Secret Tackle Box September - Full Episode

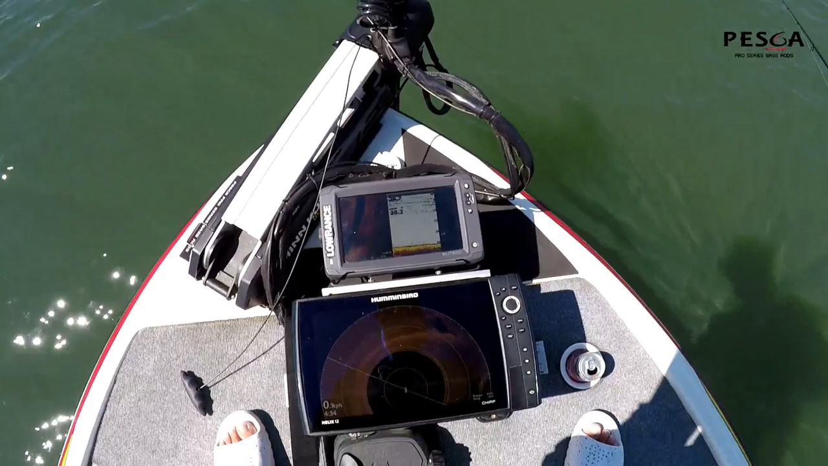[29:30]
Don't know if you guys can see that, but you can see all the rock on the Ultra HF fish deck chart. And I can see exactly where it is on the Hummingbird 360.
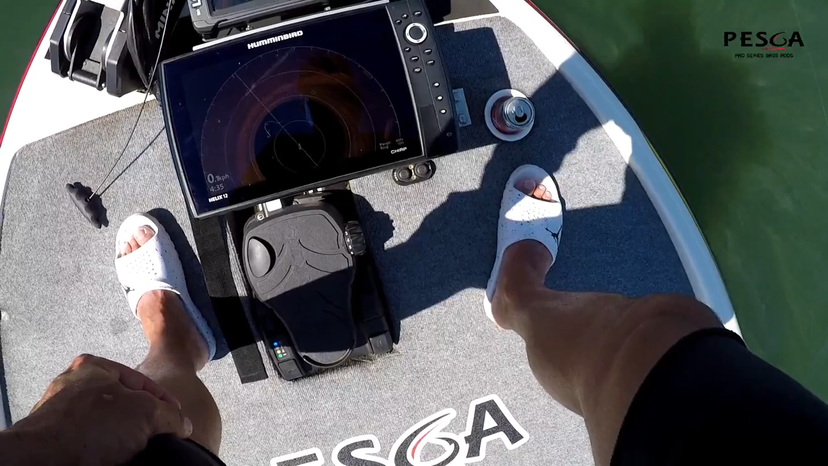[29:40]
25 foot of water. That's in the boat. Certainly makes life a lot easier.